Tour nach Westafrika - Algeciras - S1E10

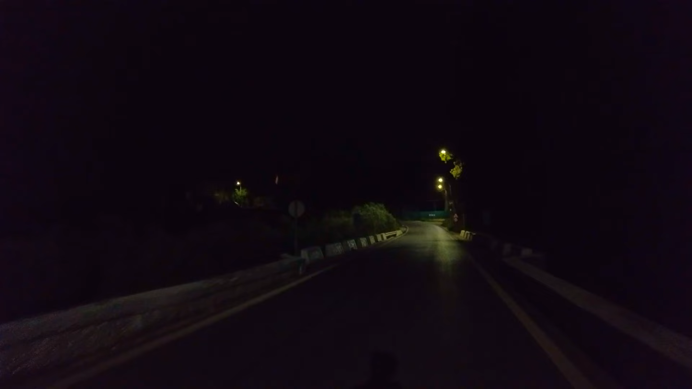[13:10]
Schade. Ich war schon kurz davor. Ich war kurz knapp da, knapp vor. Ich habe schon Stimmen gehört. Und Licht habe ich auch gesehen, aber irgendwie ging es da nicht mehr weiter, wo ich langlaufen wollte. Es ist auch stockdunkel. Aber irgendwie voll cool, oder? Da feiert die Jugend hier ein Rave und kein Sturz.